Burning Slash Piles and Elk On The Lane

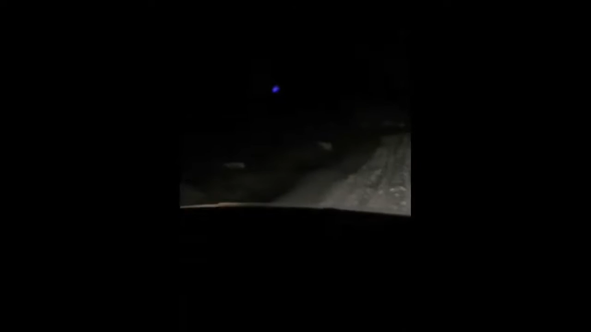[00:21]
Mountain Boy is recording and I am trying to get us home in this sloppy mess. And I just thought we would record this because it's gonna... Oh, come on, girl. There we go. Sorry. This is not nice. As I had showed you guys this summer, they were logging behind us and now they're burning all the slash piles.